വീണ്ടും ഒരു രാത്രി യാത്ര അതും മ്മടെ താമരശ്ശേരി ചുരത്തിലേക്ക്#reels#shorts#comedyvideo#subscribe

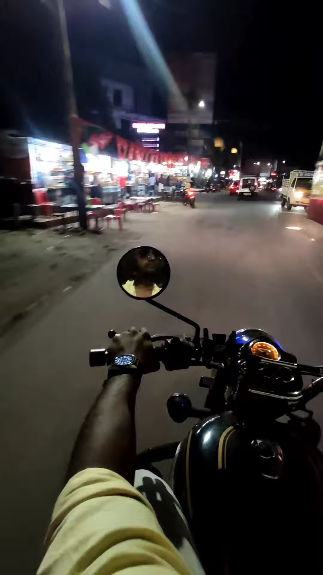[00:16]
അടിവാരത്ത് നിന്ന് എക്സാക്ട് ലൊക്കേഷൻ വരുന്നത് അടിവാരം അങ്ങാടിയിൽ നിന്ന് ഒരു 100-150 മീറ്റർ അമ്പലത്തിലേക്ക്.